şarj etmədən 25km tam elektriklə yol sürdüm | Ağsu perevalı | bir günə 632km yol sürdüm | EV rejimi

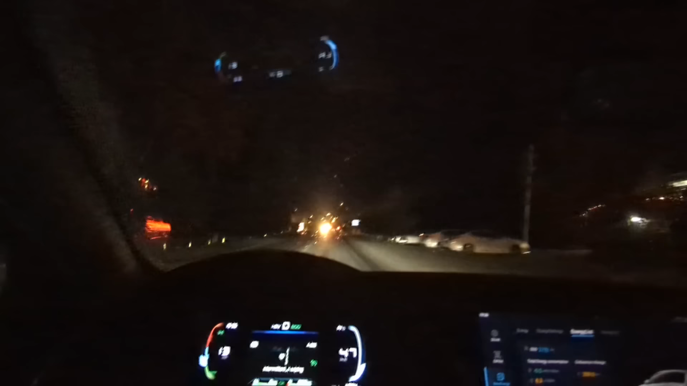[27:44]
Göyçə ərazisindəyik. Demək, Priborda göstərilən son 50 kilometr olan yanacaq sərfiyyəti 2.8-dir. Bu da bizim
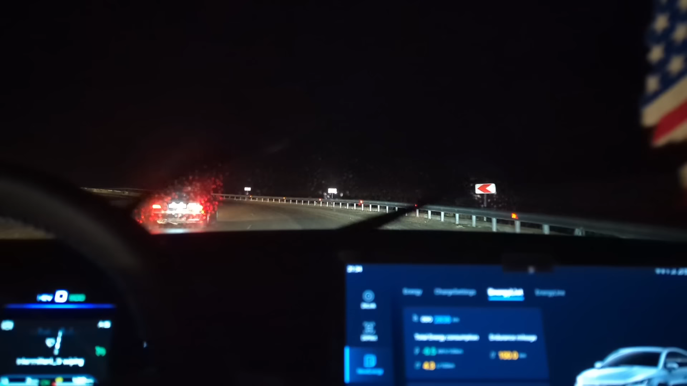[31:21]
Belə, indi Bakıya qədər təxminən 100-dən biraz çox qalıb indi. Navigatorda baxarıq. Ortalama sürətimiz 55. 9 saatdə maşın sürürük.
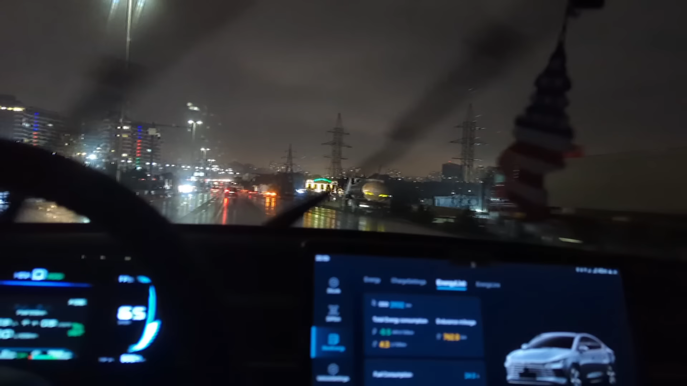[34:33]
Ortalama sürət 57. Demək, yenə də 24.5-i 6-ya bölsək 100-ə 4.1 litrindən hesablayacaq. Yanacaq sərfiyyatımızı da bu dəfə